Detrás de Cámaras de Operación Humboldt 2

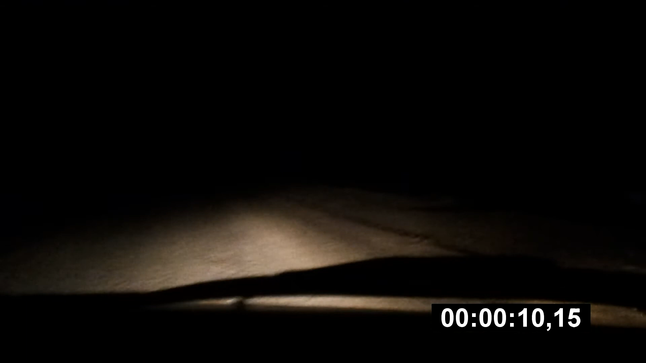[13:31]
Sí, pero no sé que igual. Sí, estoy grabando el camino. No, el camino parece que la metió así. El Oscar se despertó. No, hueones van haciendo de alta hora. Ay, no se ve nada. Ahí me pasé el mejor.